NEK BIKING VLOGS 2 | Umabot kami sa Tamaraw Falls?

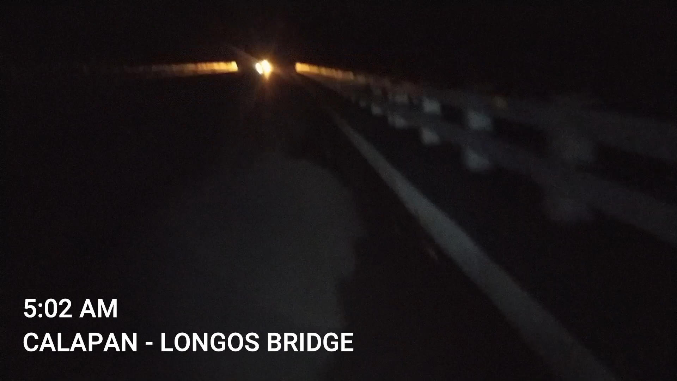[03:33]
Sobrang dilim pa talaga oh mga kabikers. Sobrang aga natin nakarating sa Longos. Let's go!